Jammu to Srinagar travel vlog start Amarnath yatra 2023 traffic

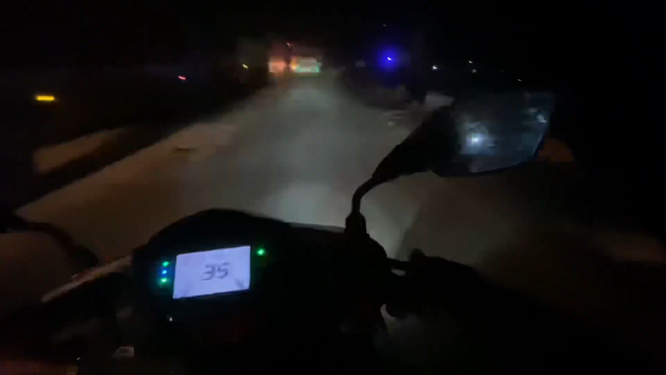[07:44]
तो हमारा जतिन चला रहा है गाड़ी,
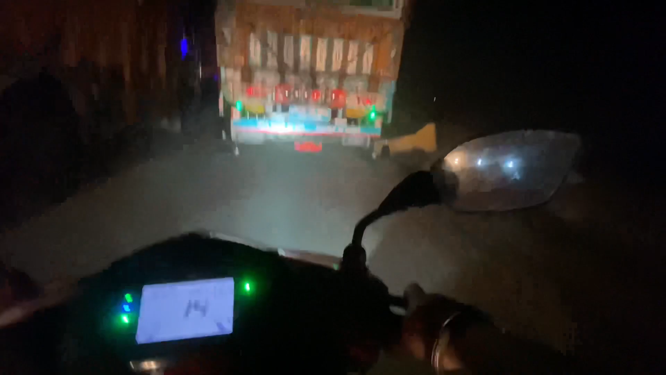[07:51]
ये आ गया टिप्पर वाला, आ गए उसी की गाड़ी लगी है।
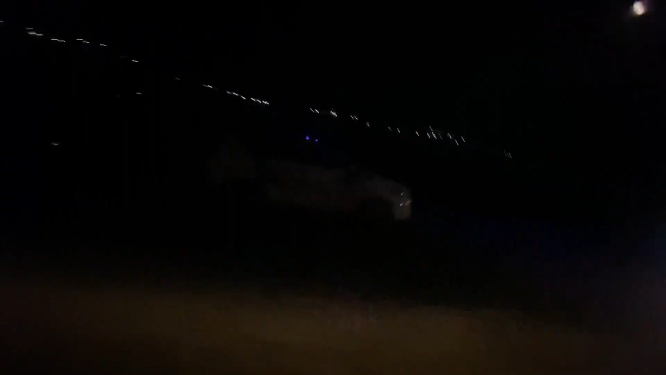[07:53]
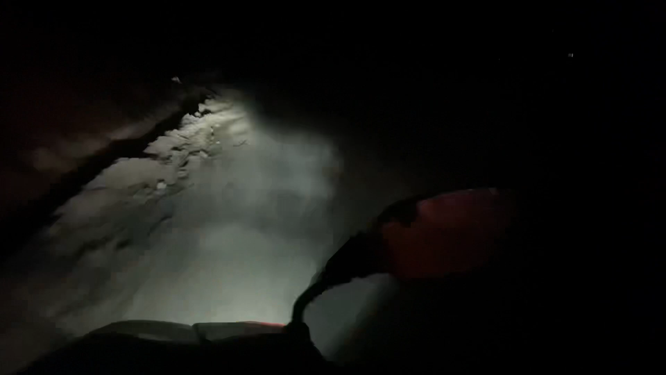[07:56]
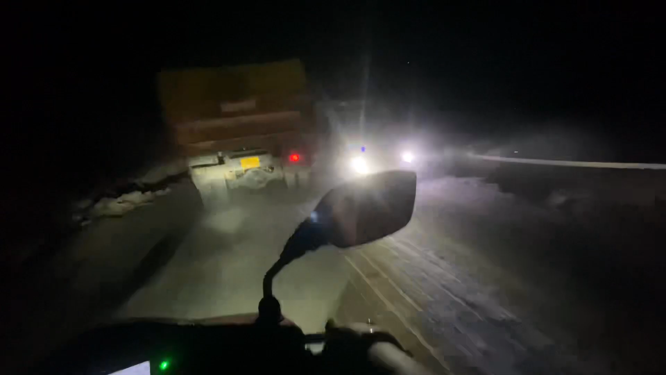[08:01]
तो ये हम श्रीनगर के निकल रहे हैं, और ये पुल से खड़े हैं।